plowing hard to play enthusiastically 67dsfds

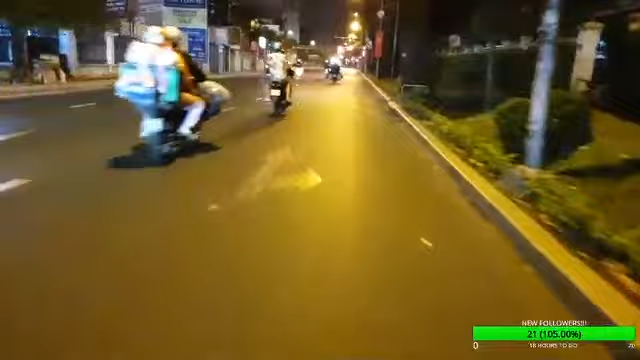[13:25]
That was super weird. Did you guys see this? All right, let me go back. Did you guys see this? Just on the corner of a street, just like this.